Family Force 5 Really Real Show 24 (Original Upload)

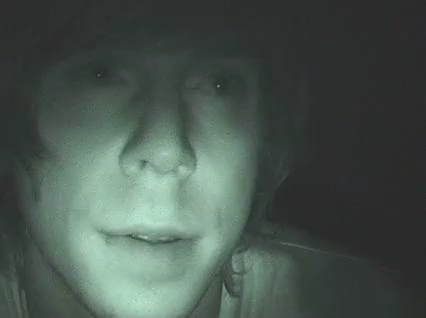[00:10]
Um, just because the only setting on this camera is night vision. I can't wait to get the old camera back. I mean, I'm filming this camera at shows, and I'm like, Hey guys, you know, group together so I can see y'all. It's pretty embarrassing. I mean, with night vision, like, it just brings a whole new insight into what Family Force 5's night times are just by themselves. A lot of the times, people don't even know I'm filming. That's what's really cool because the band sees the other camera, and they put on this act, and they start going, Oh, there's a camera.